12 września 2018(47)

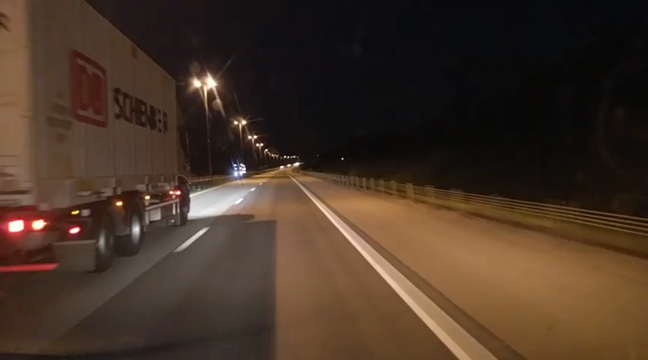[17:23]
Tir mnie wyprzedził, ale dobrze, że są dwa pasy, bo wiesz, mają możliwości wyprzedzania. A jakbym jechał na jakichś pipidówach, to kurde, wiesz, było cinko. Tir, tir, ta, debeszenker. Nie, pojechał. Nie, no to tutaj nie każdy będzie wyprzedzał, to to nawet, wiesz, nie ma dwóch znaków.